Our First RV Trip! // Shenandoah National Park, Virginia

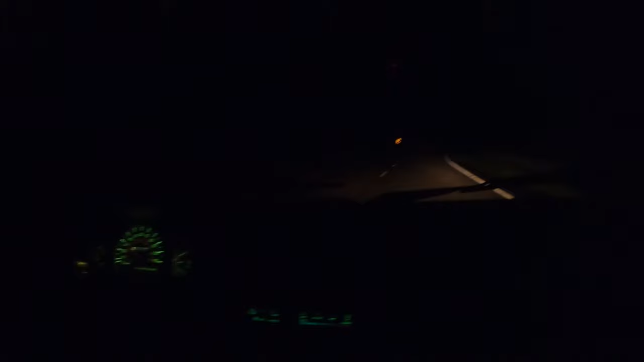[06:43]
We're driving up the hill. We're officially in Shenandoah Valley.